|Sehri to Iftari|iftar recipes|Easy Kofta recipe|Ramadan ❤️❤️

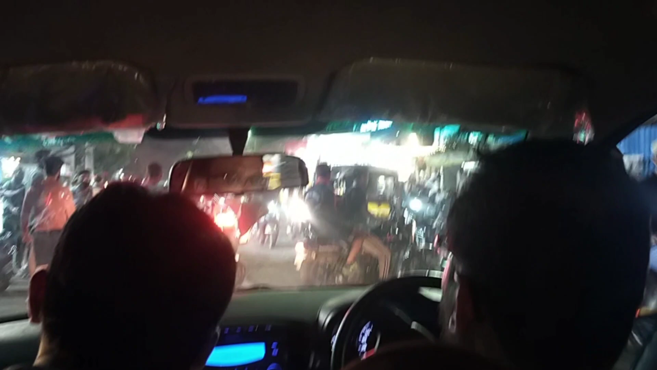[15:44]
सिफ चाई पी और फिर हम निकल आए थे बाहर, बाहर आप देख लिए कितनी जाद अभीड है,